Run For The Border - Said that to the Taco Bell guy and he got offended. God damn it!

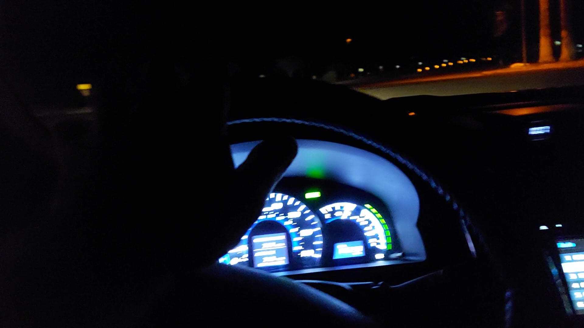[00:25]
is that a I hope that's a dog it's not it's a coyote it's not a fucking that's a coyote holy shit
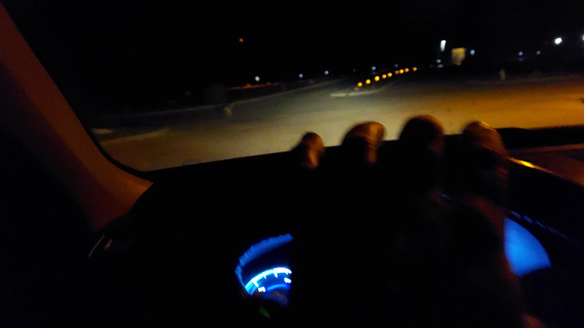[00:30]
what's up coyote that is a goddamn coyote yeah getting the fuck out of here man
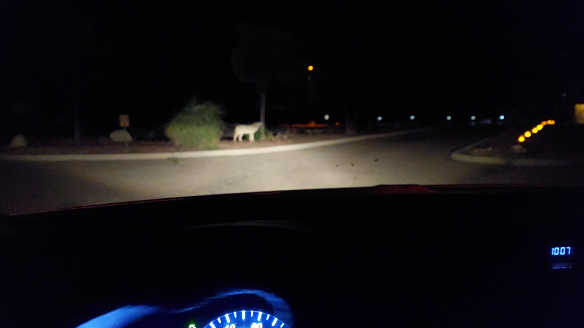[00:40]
anyways adventures is this the way they came no oh my god I'm fucking lost already shit
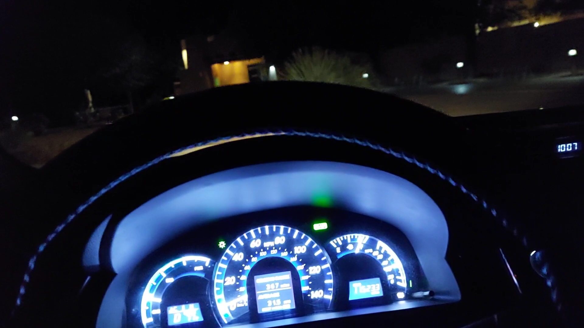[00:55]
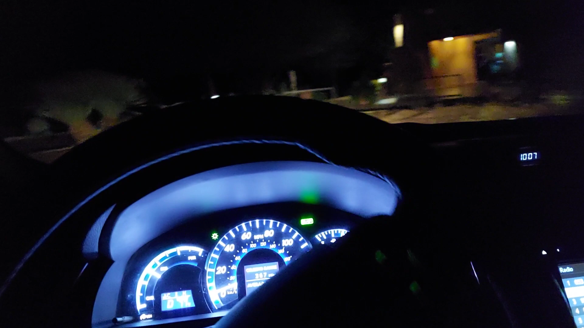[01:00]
it's a curb god damn it
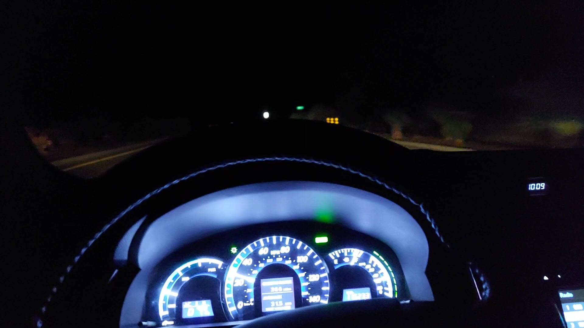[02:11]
anyways it's dark so 35 through here
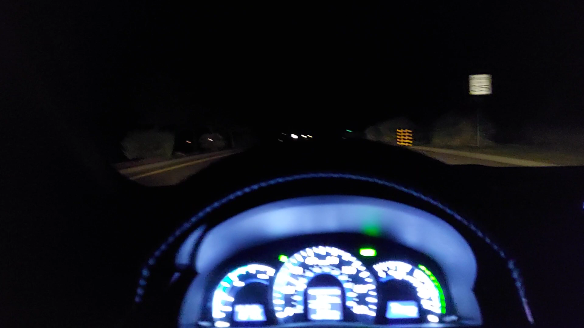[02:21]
and then there was construction south of tucson so and then of course I go the speed limit which drives everybody fucking nuts like I'm an old person and this is a hybrid so leave me alone oh it was great too I told Larry I was like hey I got my first letter from jail cease and desist just like congratulations
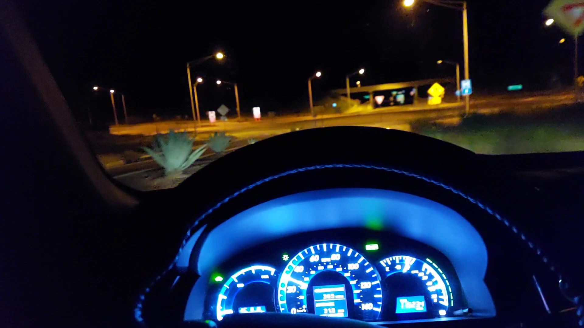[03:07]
fucked up yeah we got to go into the underpass to get back on the freeway so but yeah I ended up going back
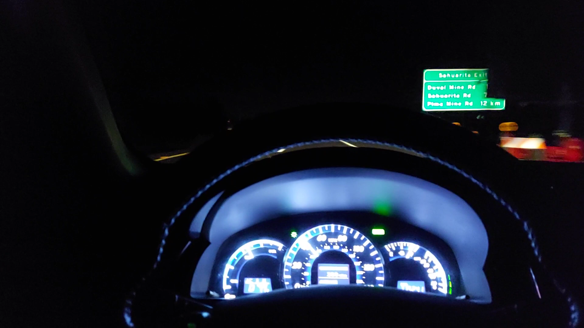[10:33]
and then they got night crews out here we're at Taco Bell mama 69
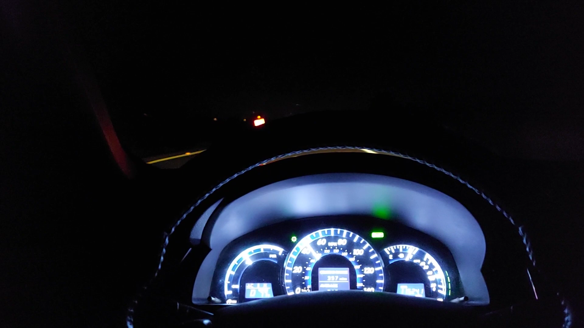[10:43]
you want to stop we can stop yeah now I'm thinking about roast beef and 69 and some stripper
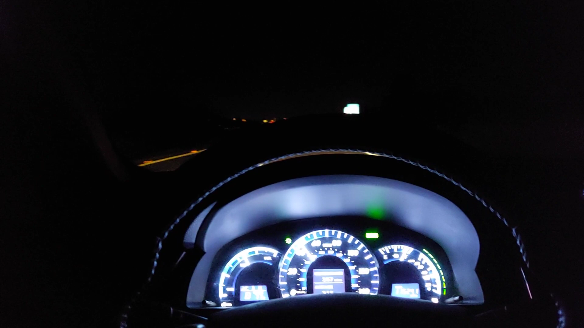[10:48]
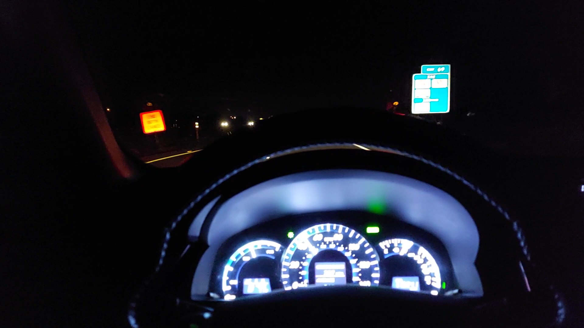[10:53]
I like your side you're all really really Patrick really yes really left lane closed alright guys I don't think you want to watch this eat Taco Bell that's gross so I will talk to you later I love you thank you for watching and I will oh yeah tomorrow's base Friday